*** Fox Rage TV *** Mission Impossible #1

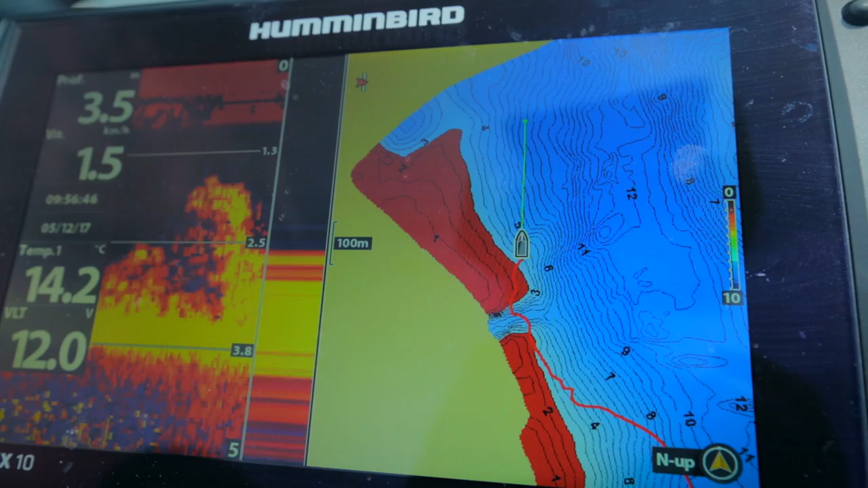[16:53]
On screen: water 14.2°C
J'ai vu qu'il y avait une petite arrivée de rivière. Donc il y a des déclivités, il y a de quoi pêcher quoi. On va essayer là.